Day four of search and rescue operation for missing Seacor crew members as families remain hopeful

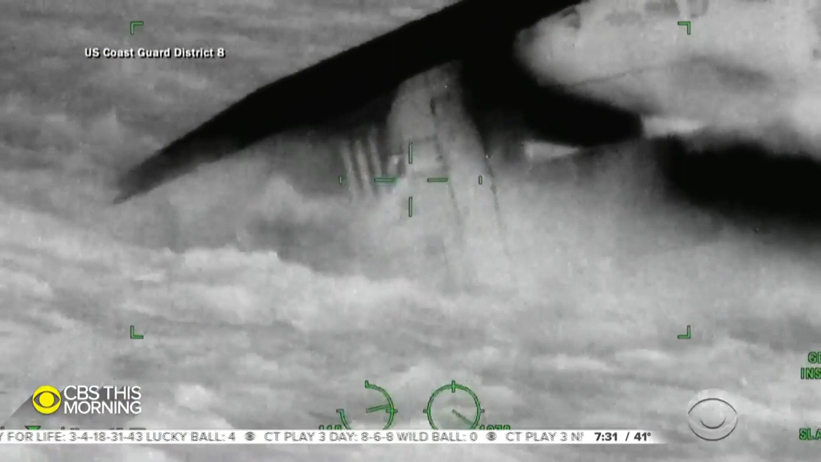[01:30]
These photos show Coast Guard crew members throwing hammers at the capsized lift boat in an effort to contact any survivors.